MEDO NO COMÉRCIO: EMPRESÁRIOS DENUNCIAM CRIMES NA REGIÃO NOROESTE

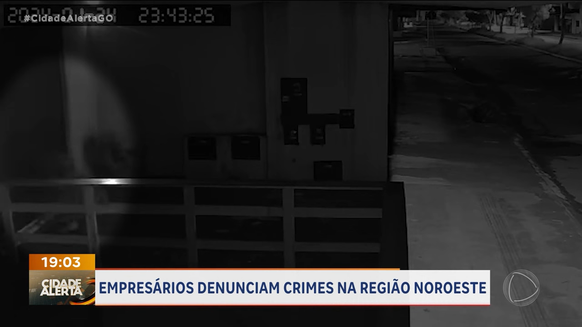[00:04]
O ladrão teve tempo para entrar no estabelecimento. Ele tenta uma vez, não consegue abrir a porta. Sai, pega alguma coisa e volta. Até que consegue entrar.